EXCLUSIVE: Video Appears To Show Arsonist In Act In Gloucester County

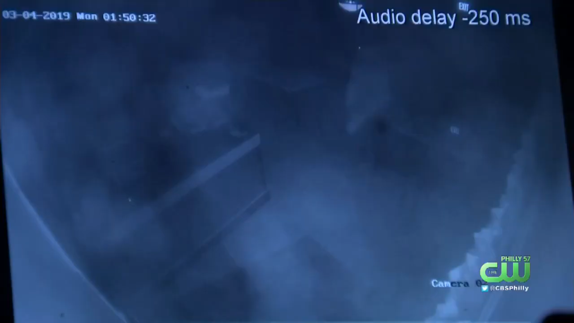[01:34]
GOES THROUGHOUT THE BUSINESS, SPREADING ON THE LIGHTER FLUID. AND THEN THIS GUY TORCHES THE PLACE.
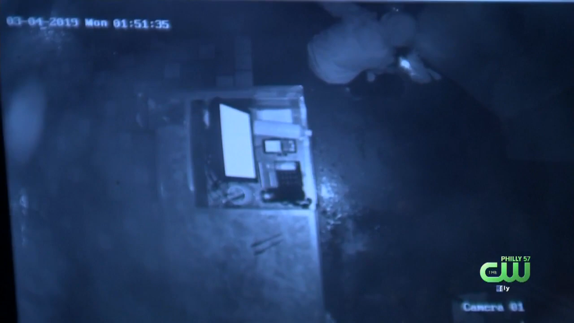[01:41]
DETECTIVE REVEL BELIEVES HE AND THE SECOND MAN FLEE IN THIS FORD PICKUP WITH PENNSYLVANIA TAGS.